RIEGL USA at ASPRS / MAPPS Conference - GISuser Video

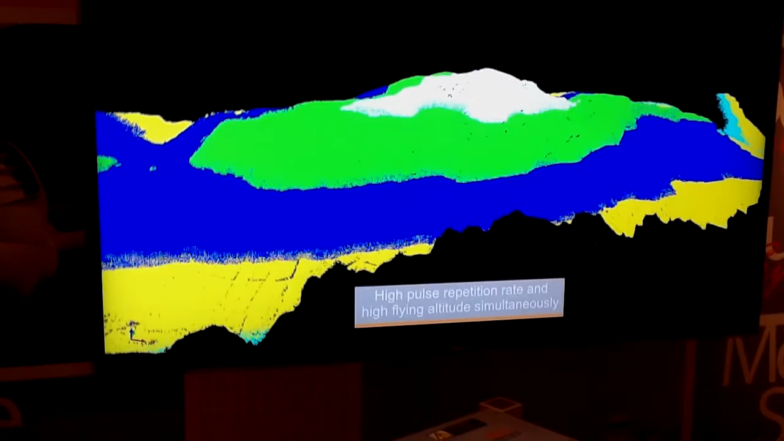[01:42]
12,000 points per second. And quite far, we want to…